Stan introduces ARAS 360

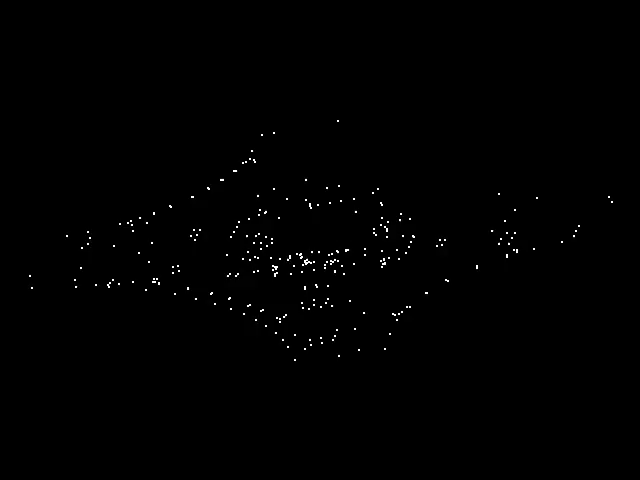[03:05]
But photogrammetry software enables us to create models, but not to animate or analyze.